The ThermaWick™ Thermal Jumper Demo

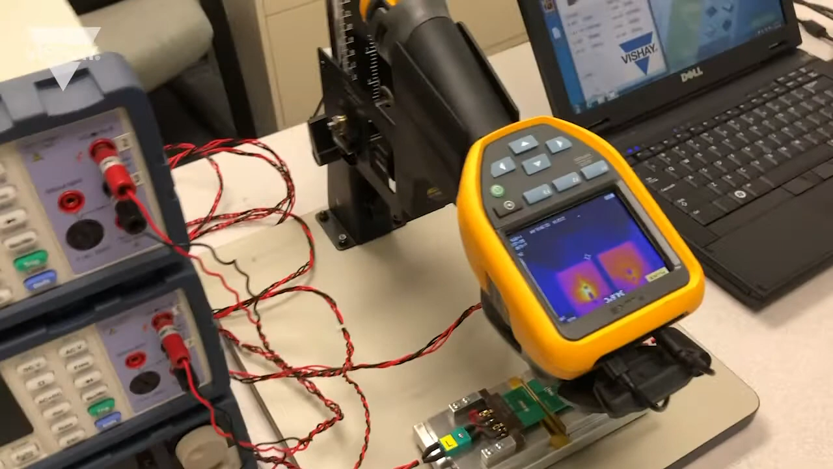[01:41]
So I've centered the Fluke thermal imager on the resistor by
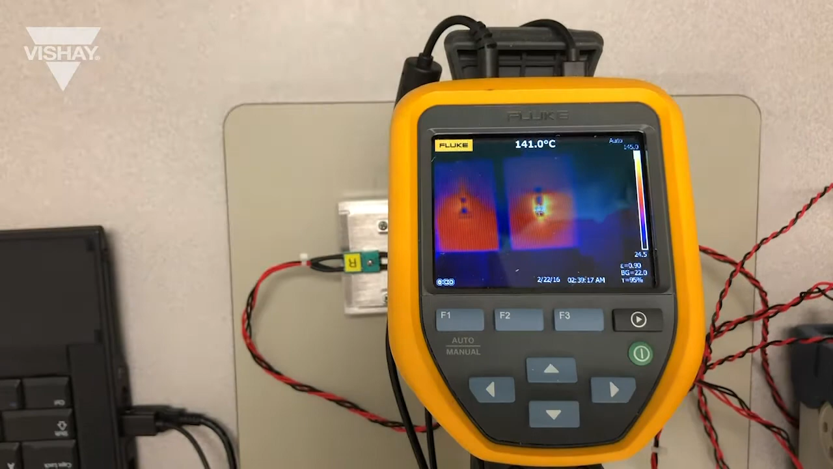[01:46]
On screen: spot 141.0°C
itself and here as you can see the temperature is about 140 degrees.
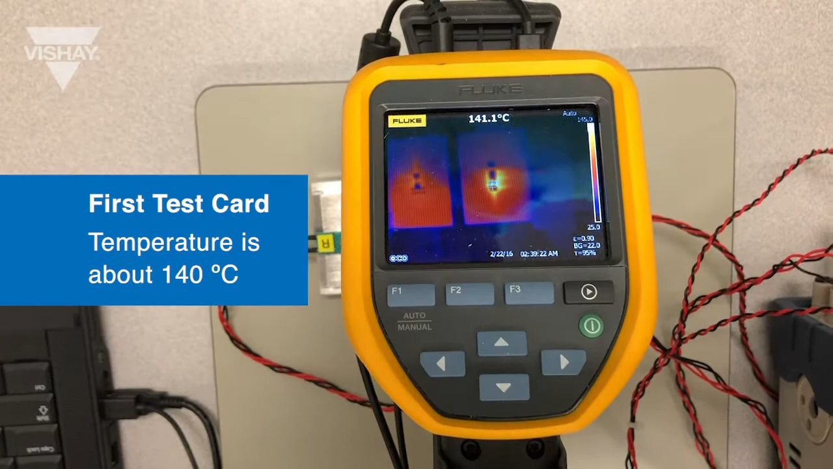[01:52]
On screen: spot 141.1°C
Then we'll take a look at the resistor with
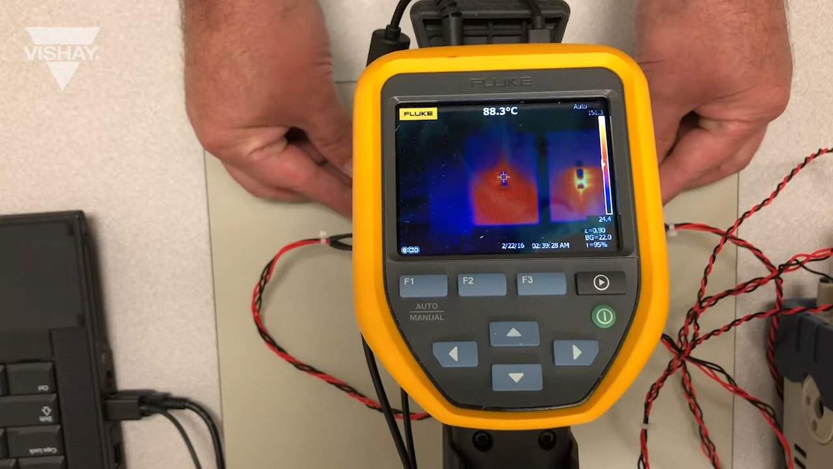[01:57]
On screen: spot 88.3°C
the Thermal Wick connected to it connecting it to the heat sink
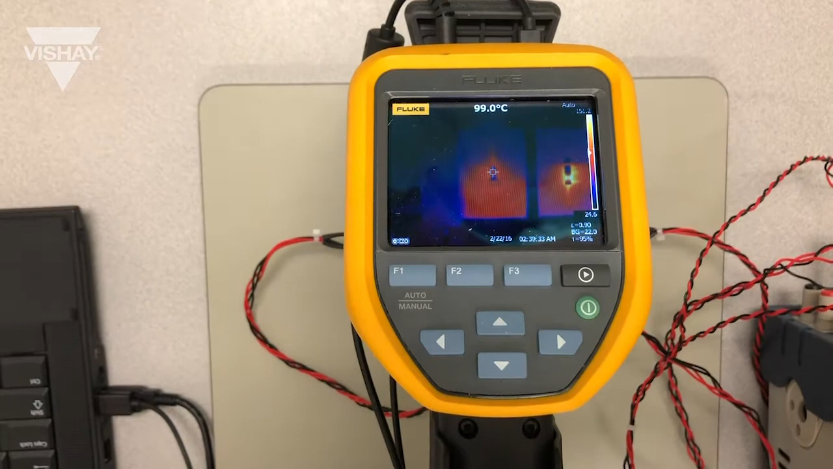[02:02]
On screen: spot 99.0°C
and as you can see it's from about 100 degrees C.